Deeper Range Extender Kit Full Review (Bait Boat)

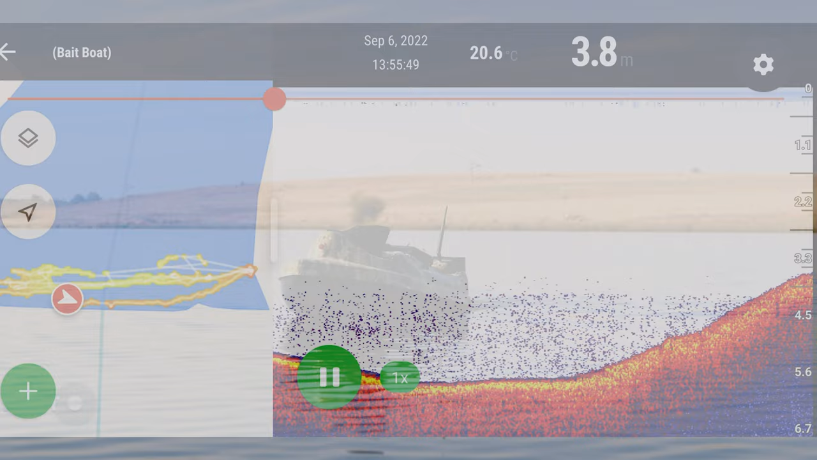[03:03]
On screen: depth 3.8 m, water 20.6°C
your range extender should give you 200 meters of uninterrupted signal to your Deeper. Okay, so we've got the Deeper range extender right here.
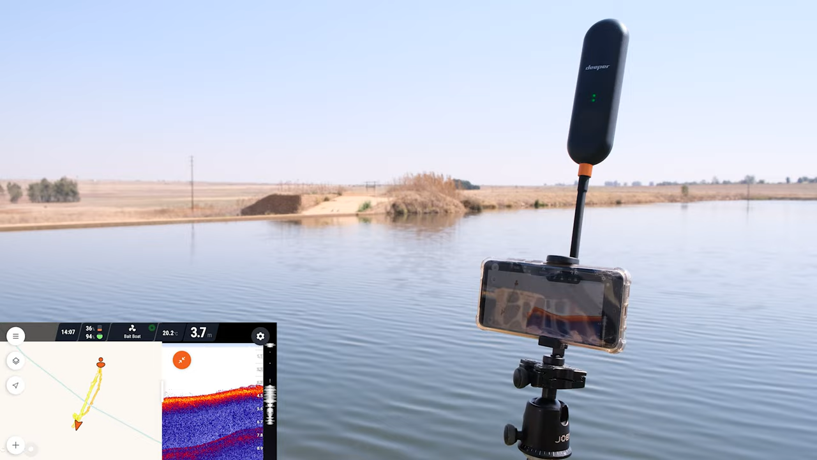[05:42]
And then the remotes to the actual boats were starting to interfere when you were standing close to it. And then you take five meters step away and then the interference would go away.
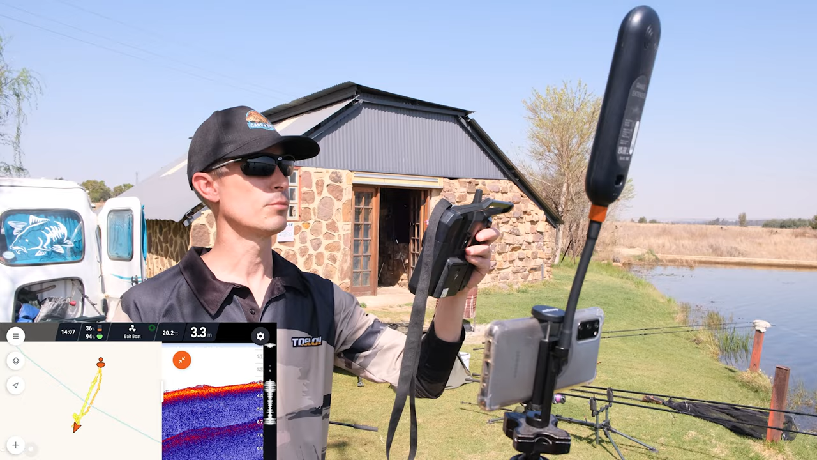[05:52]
But that tells you how strong the signal is.
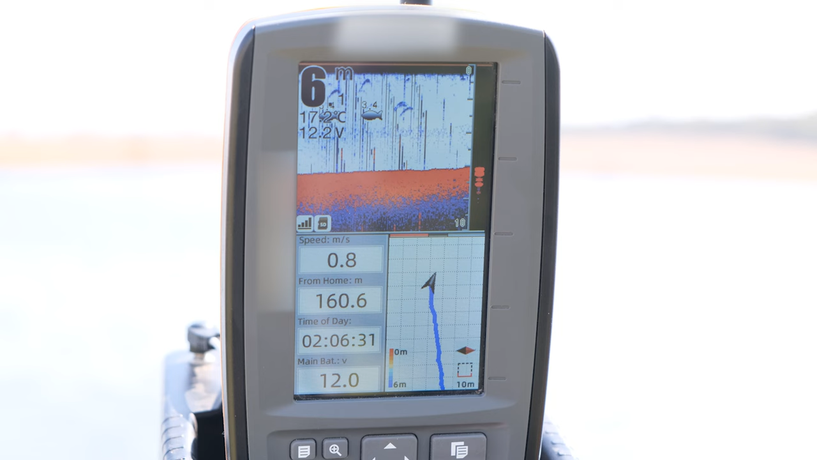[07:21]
On screen: depth 6 m
bait boat-specific sonar, they were reading exactly the same depths at exactly the same times. So, I was very impressed with that. And then the thing I didn't tell Wesley when we were practicing, well, not practicing,